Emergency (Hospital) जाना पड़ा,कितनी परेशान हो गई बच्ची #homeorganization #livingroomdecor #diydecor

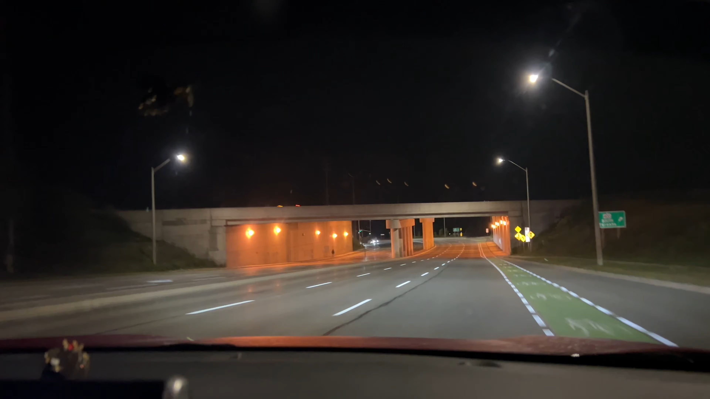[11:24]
ये सामने वाला ये जो ब्रिज है इसके नीचे जो वाली ये लाइट किस कलर की दिख रही है मिश्का? येलो।